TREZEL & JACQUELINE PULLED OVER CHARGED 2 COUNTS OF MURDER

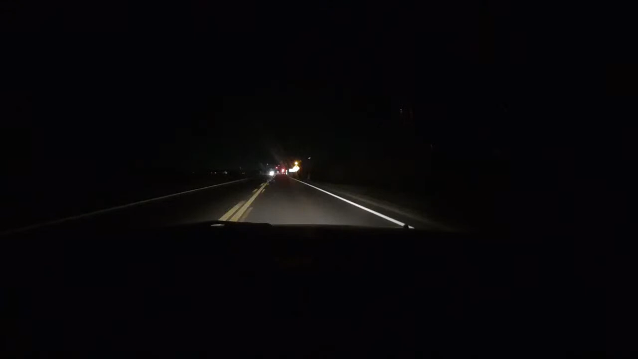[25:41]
Oh, here it is. We found it. We found it. All right, we got it.
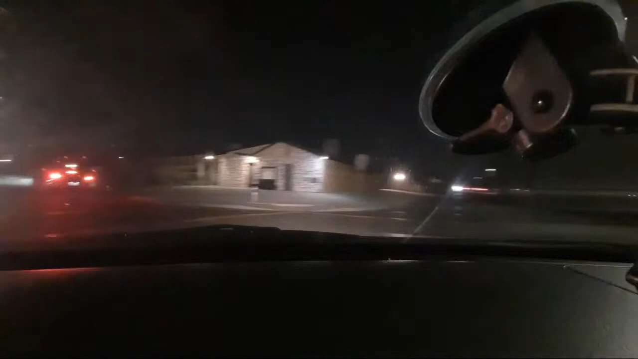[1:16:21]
And we are here. There it is. Let me flip a UE real quick. Shit.